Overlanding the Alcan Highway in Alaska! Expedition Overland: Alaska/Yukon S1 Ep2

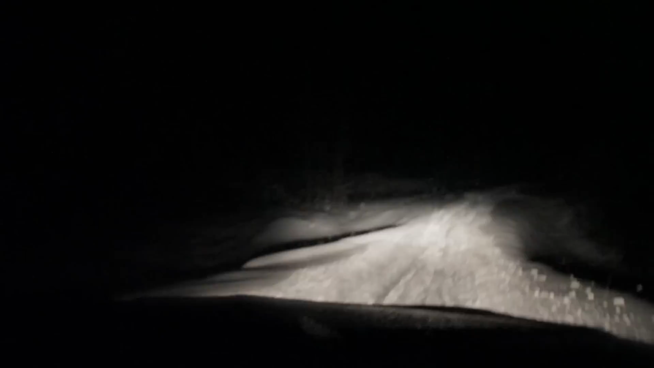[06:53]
Stay on the road here. It's a bridge. It's a bridge. I don't want to claw off of that. No. No. No.